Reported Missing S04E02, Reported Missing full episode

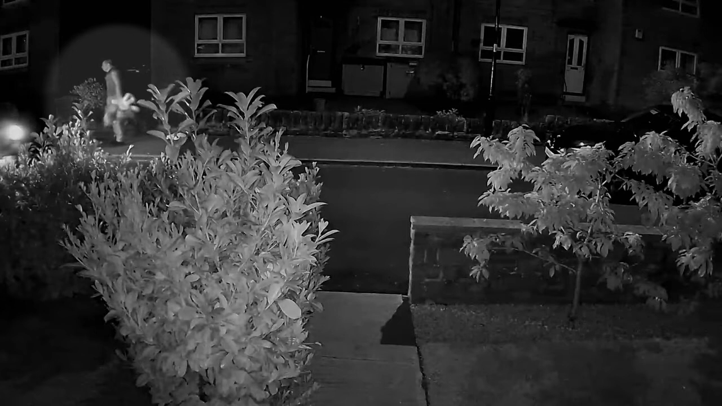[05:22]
The neighbour's security camera reveals Gavin with a number of bags getting into a cab just after 3 o'clock yesterday morning. But moments later, he returns, taking more bags back towards his house,